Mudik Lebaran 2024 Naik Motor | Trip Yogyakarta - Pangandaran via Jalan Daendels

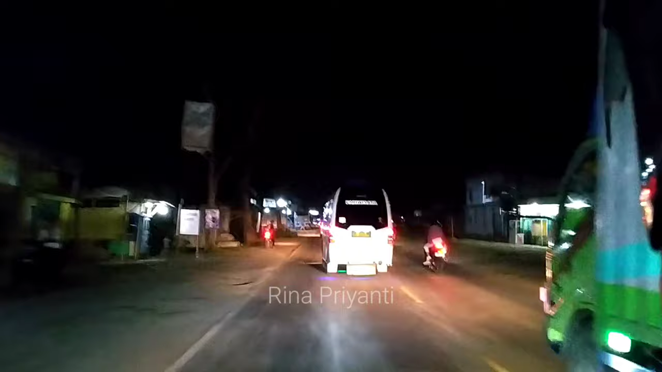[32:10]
Kita lanjutkan lagi. Tadi saya sudah buka makan istirahat.
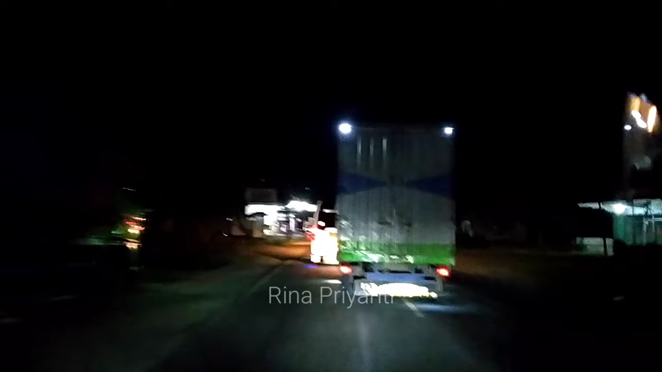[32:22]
Ini saya sudah di Sampang. Kita lanjutkan lagi menuju ke Pangandaran.
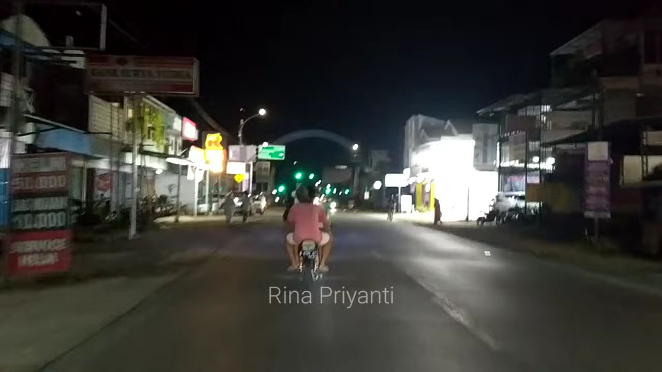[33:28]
Dan sekarang ini kita sudah sampai di Cilacap ya. Ini kita sudah sampai di Sampang.
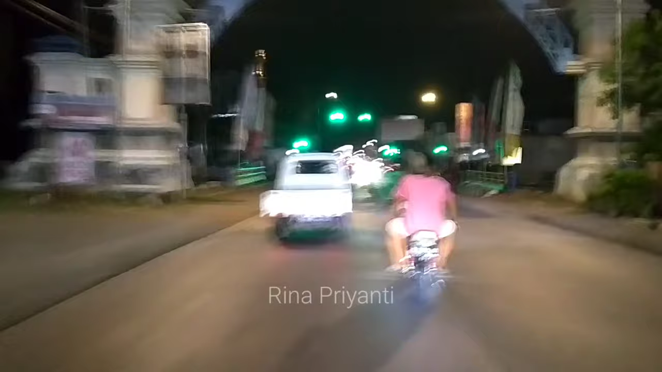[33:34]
Kemudian nanti ke Maos, Kesugihan, Jeruk Legi,